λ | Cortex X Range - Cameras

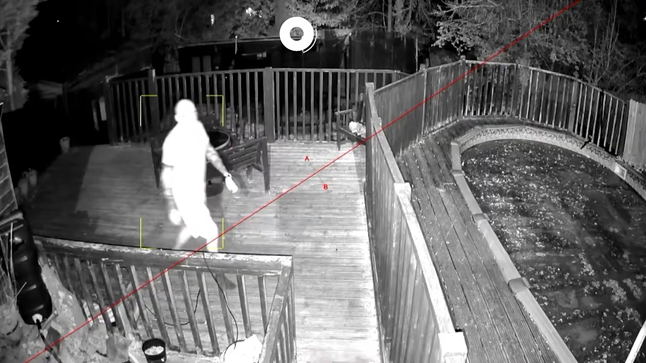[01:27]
The problem with a lot of IR is it's either on or it's off and if you get too close to the camera you get what's called white out so too much IR bouncing off the subject.
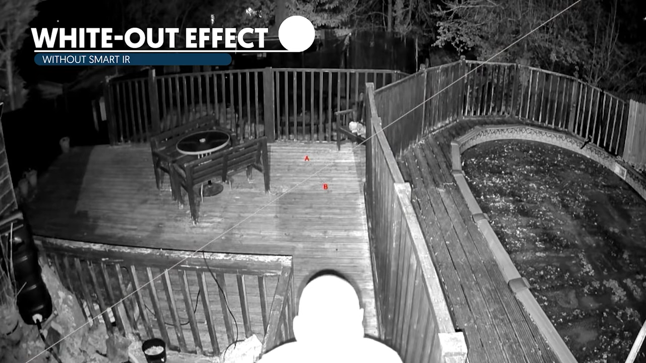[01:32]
This camera will actually adapt itself so you always get the clear image. We've also have the dome camera so dome cameras are ideal for hostile areas or areas where people can tamper with the cameras.